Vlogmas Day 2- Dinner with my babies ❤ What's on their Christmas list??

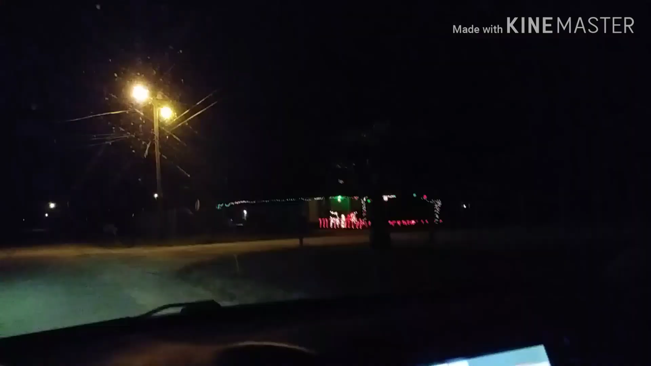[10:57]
all right guys we're pulling up to my parents house and i just wanted to show you